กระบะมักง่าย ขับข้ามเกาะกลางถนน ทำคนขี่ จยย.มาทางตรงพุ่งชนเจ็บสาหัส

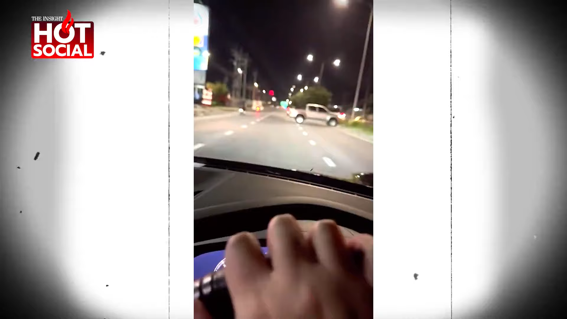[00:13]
เฮ้ย สาวเฮ้ย หลอกมาไฟเฮ้ย ตั้งไงแล้วแม่งข้างไปแล้ว
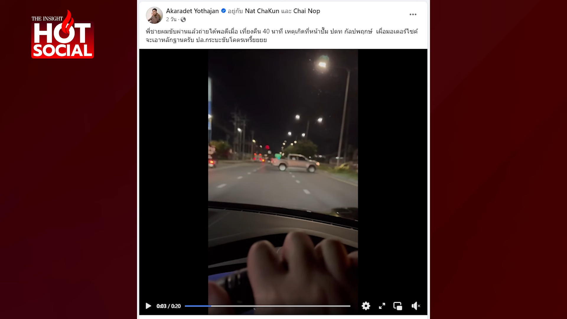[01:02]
คืน 40 นาทีเหตุเกือดที่หน้าปั๊บปตท.กระปะพึกเพื่อมอตอสัยจะเอาหลักฐานครับพอรอกำบะขับโคตรจุดจุดจุดเฮ้ย สาวเฮ้ย รกมาไฟโอ้ยแล้วแม่งข้างไปแล้วมาไฟไหนอ่ะ